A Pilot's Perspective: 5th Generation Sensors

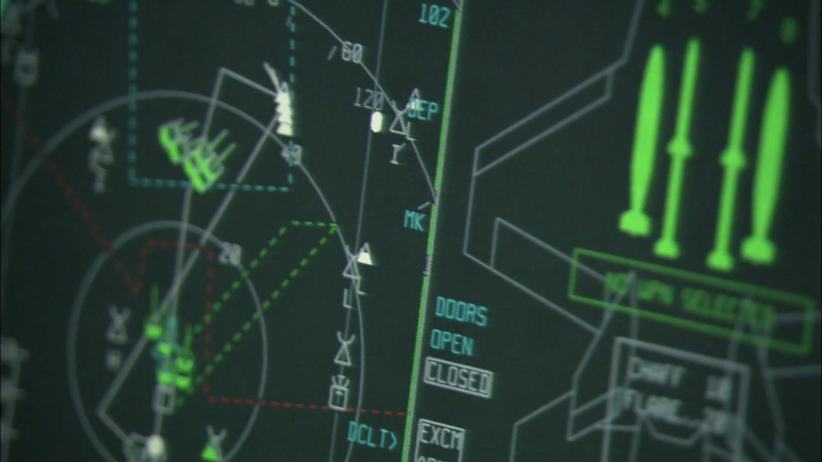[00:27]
It's fusion that decides where the priority should be on the sensors,
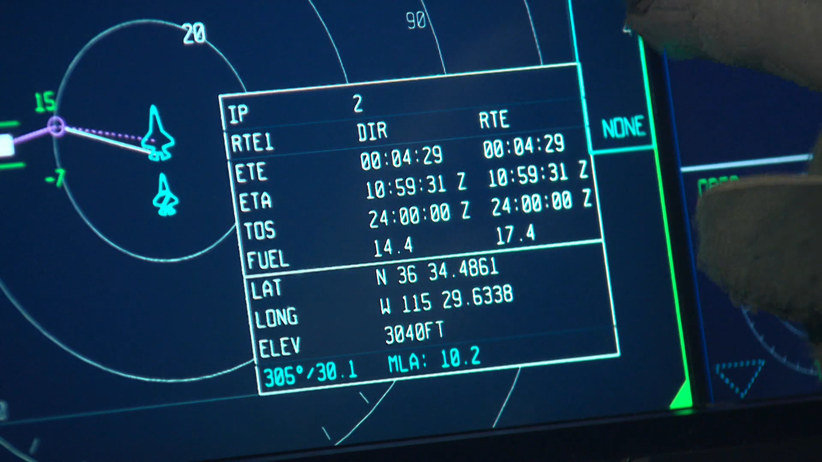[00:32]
what's the most important information and how to synthesize that and present it in a cohesive,